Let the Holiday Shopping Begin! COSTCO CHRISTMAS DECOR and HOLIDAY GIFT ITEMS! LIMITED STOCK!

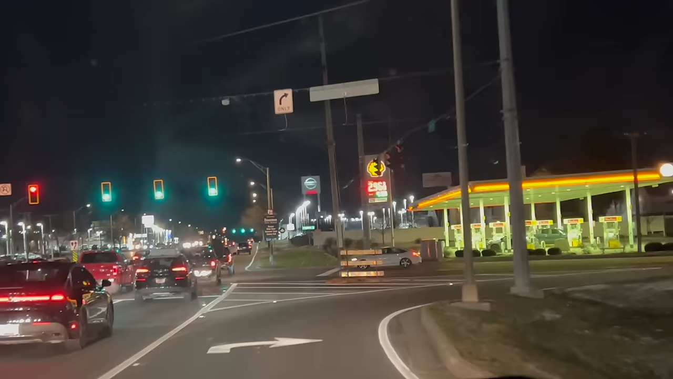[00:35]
basically christmas ideas hang on i hear siren oh they're behind us okay no they're going the straight so we're okay we're looking at